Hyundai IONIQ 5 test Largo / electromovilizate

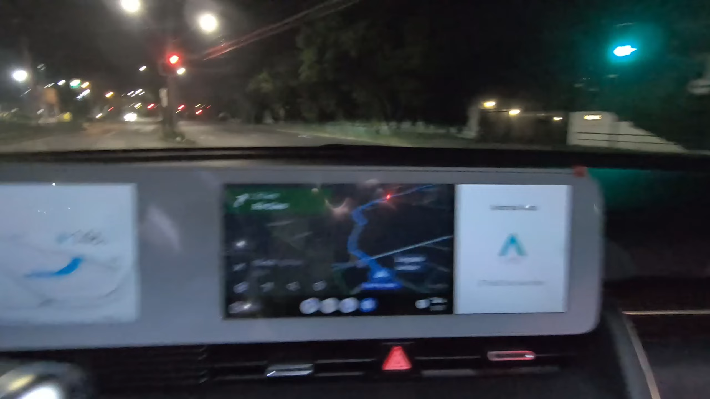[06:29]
No es un nivel de luz alto,
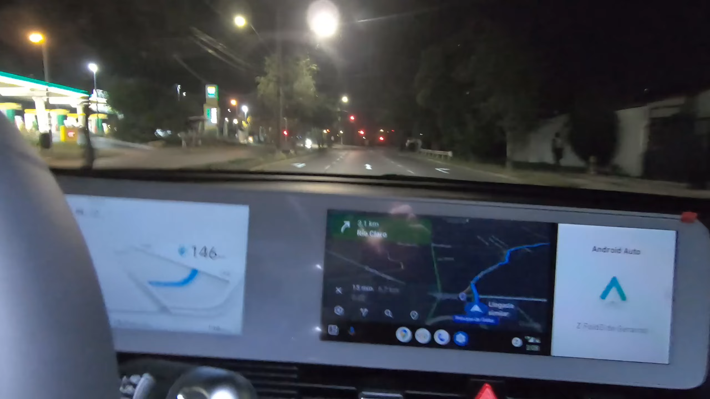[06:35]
sino que es un nivel de luz que te permiten ver con claridad todos los números y todo lo que tienes frente a ti.